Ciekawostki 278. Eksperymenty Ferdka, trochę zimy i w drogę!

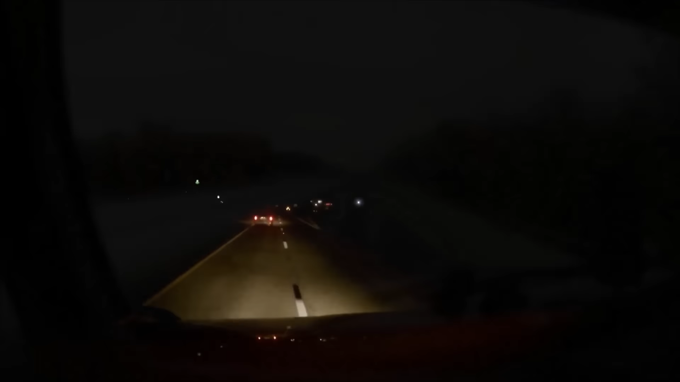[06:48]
Spróbujemy eksperyment, czy lepiej z tą kamerką jest. Coś tutaj na poboczu stoi, mruga światłołykami.
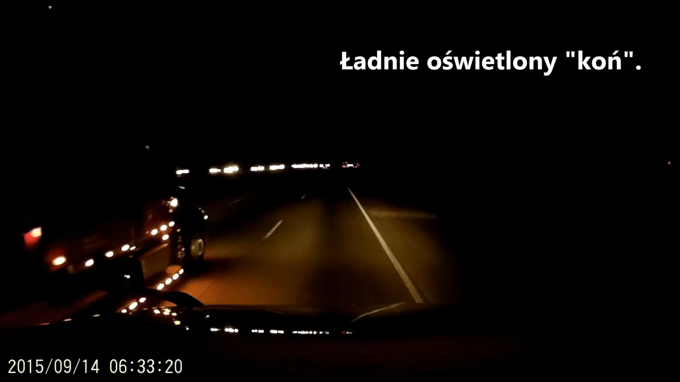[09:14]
Któryś wyjechał Poranny ruch w Atlancie Jadę prawym pasem, lewym jadą samochody A ta ciężarówka wyjechała mi Może nie tuż przed nocem Ale ja jadę ponad 100 km na godzinę I jedyne co mogłem zrobić To właśnie albo ostro hamować Albo uciekać Na lewy pas Na szczęście mnie puścił jakiś samochód
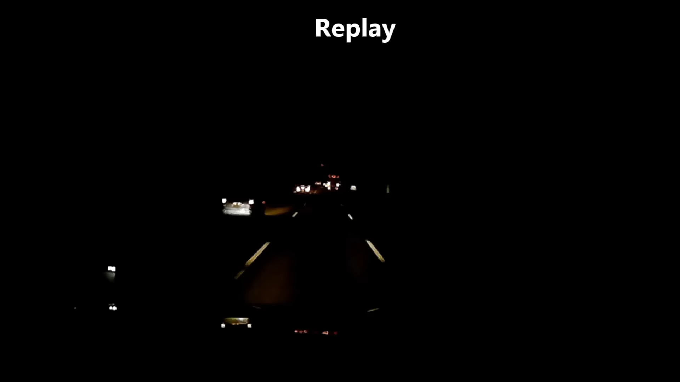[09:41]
Można to było płynnie zrobić Aczkolwiek tak było to troszkę Na styk jak to się mówi A tutaj jakaś ciężarówka chyba wyleciała z drogi Bo stoi daleko na poboczu Wygląda na to jakby się zakopał tam całkiem I oczekuje na pomoc